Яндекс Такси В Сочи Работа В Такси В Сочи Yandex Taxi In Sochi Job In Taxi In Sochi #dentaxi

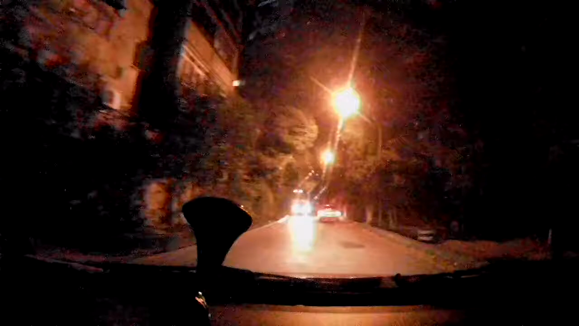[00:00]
Через 100 метров поверните направо Так, ребят, посмотрим, как снимает видеорегистратор Fibon Action Camera в ночном... В ночных условиях, так скажем
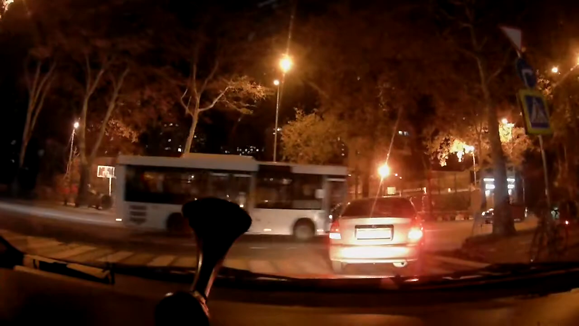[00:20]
Так, пропустили нас, сказали спасибо И потихонечку едем Камера из Gcam, из G6, Legend Air Надо, кстати,
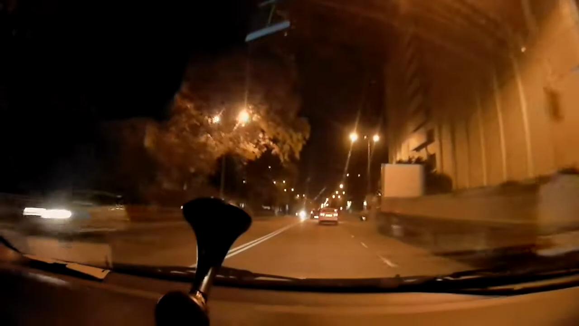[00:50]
сейчас просто режим видео включен Надо попробовать использовать ее в режиме видеорегистратора У нее еще есть режим, прям такой Все, Сереж, давай, из дома еще напишу тебе